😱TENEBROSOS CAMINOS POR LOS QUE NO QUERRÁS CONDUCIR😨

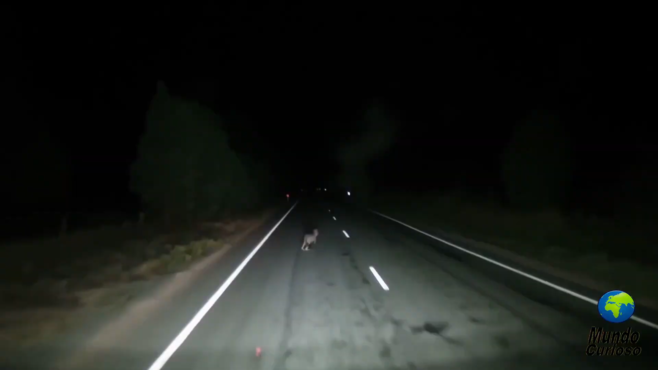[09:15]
como canguros o camellos, que te harán frenar desimprovisto, eso sí.